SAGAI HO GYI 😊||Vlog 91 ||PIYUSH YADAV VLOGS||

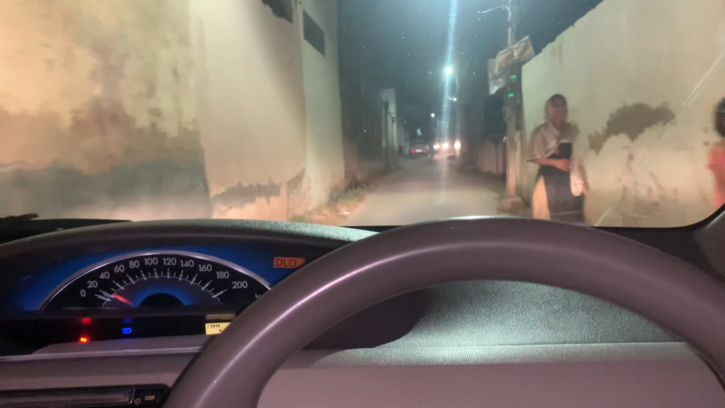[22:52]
ठीक है भाई अपन जाएंगे यहाँ वी टी ओ, उसमें देख रहे हो, देख रहे हो इको का टोरा ही लगा रोड ब्लॉक कर खड़ी है।